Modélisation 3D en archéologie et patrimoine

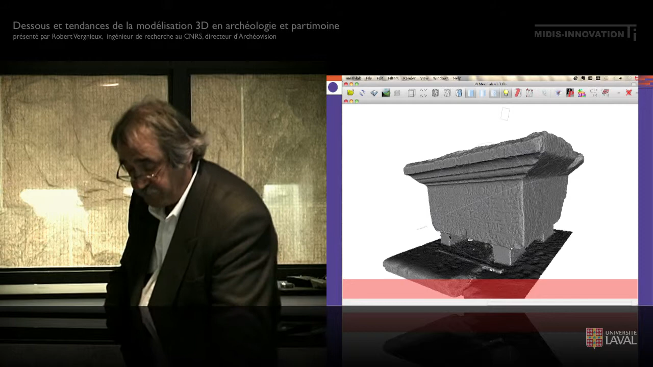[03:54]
Il suffit de prendre certaines précautions dans les prises de vue. Et à partir de ça, on est capable d'amener des nuages de point très, très définis et très, très précis. Maintenant, je vais revenir à l'aspect modélisation et plus projet de recherche.